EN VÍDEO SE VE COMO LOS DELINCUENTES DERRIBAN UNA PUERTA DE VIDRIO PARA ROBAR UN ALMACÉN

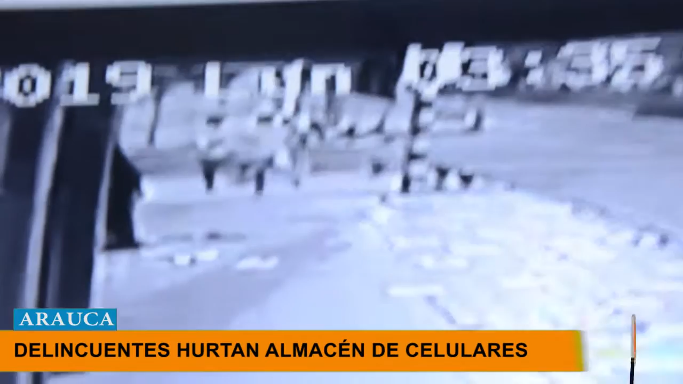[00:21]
derriban una puerta de vidrio para optar un establecimiento comercial de ventas de celulares en el centro de la ciudad. El día de hoy en horas de la madrugada, viendo el video son tres sujetos que están rondeando el negocio varias veces,